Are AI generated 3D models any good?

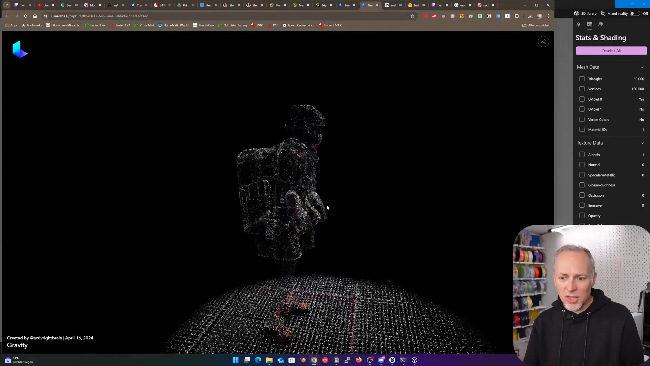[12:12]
images from a video or a series of pictures and then they